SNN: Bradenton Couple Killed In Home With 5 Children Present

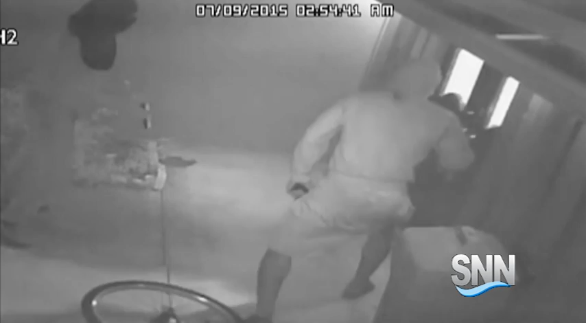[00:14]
smashing the front door glass and breaking into the home at 3910.